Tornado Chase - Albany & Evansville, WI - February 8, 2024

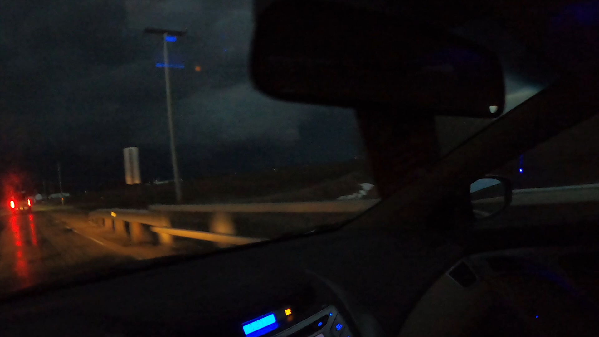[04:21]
That's consistent? It's going to need backlit. Oh my gosh. Okay. Oh, it's a full tornado. It's on the ground. Oh, somebody reported a tornado a minute ago.